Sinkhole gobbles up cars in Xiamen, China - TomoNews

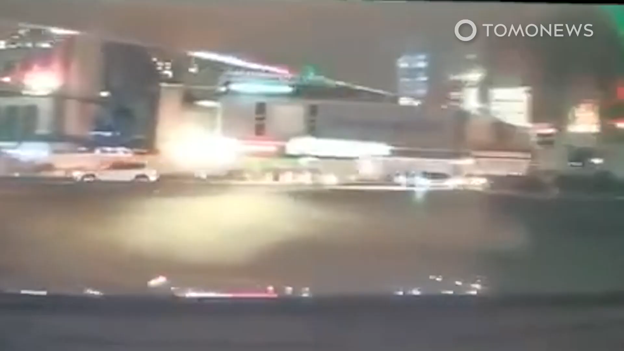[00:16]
A nearby dashcam captured this footage of the incident moments before the road collapsed.